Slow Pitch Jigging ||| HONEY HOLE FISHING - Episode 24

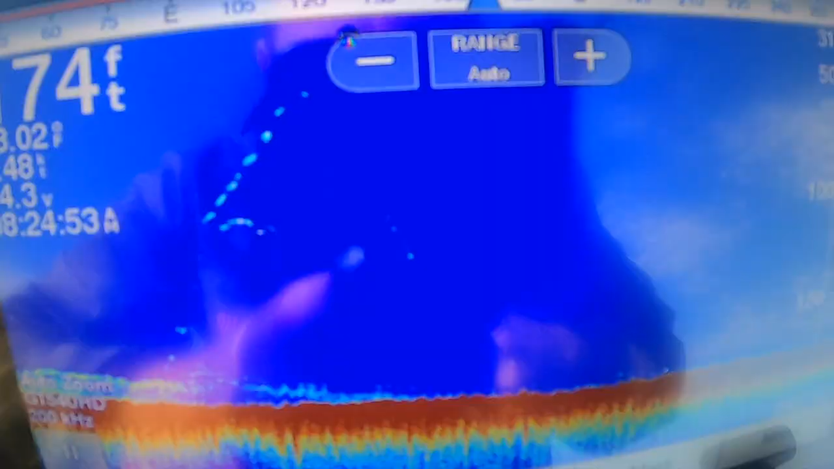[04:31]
yeah so if you see this it was coming up easy coming up easy boom it got heavy you can see
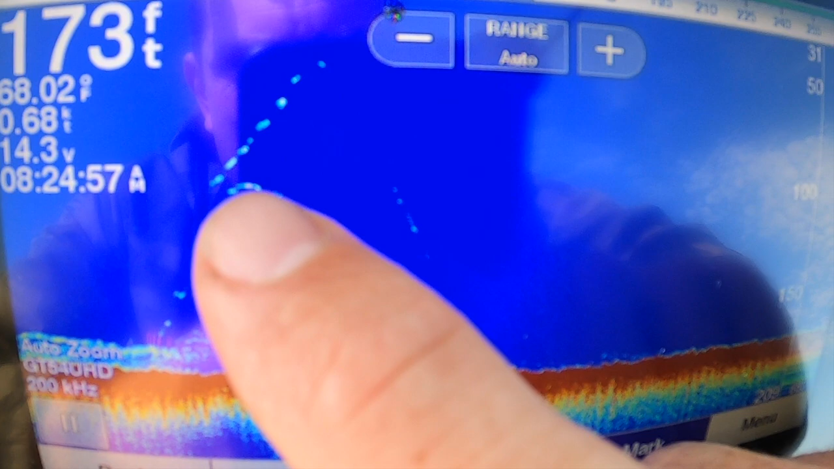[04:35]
On screen: depth 173 ft, water 68.02°F
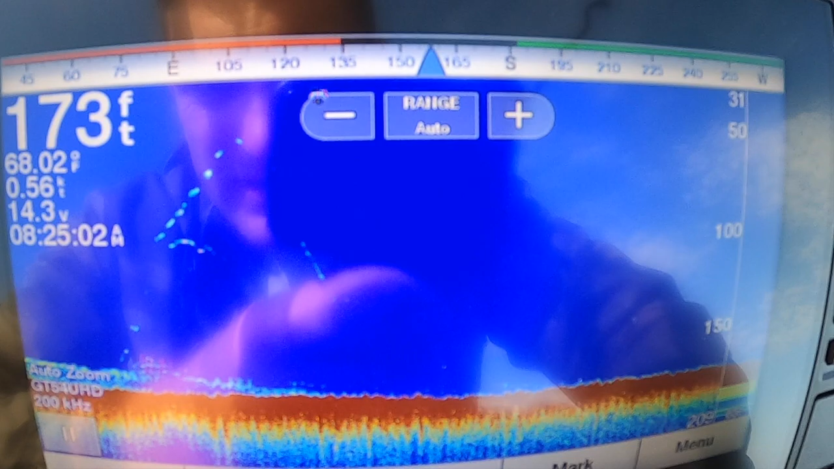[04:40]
On screen: depth 173 ft, water 68.02°F
uh I didn't even know I could do that and then uh that guy hit it whatever I was really
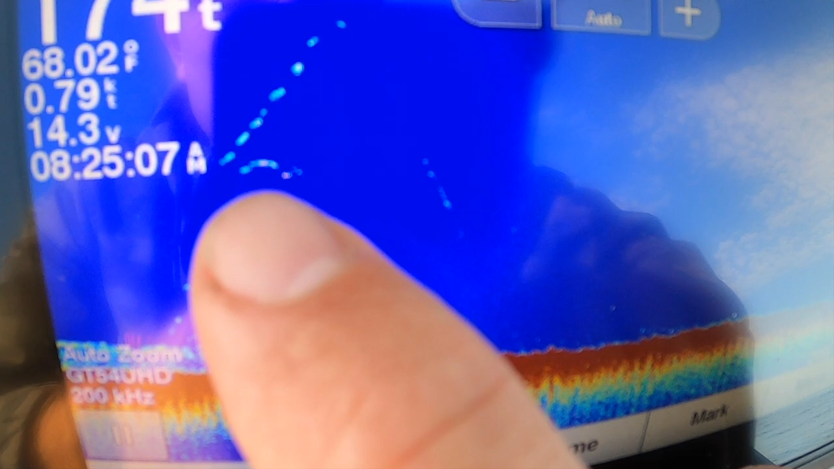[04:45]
On screen: water 68.02°F, speed 0.79 kn
that little fish I was reeling up and then you can see it coming up the big mark and I dropped it about there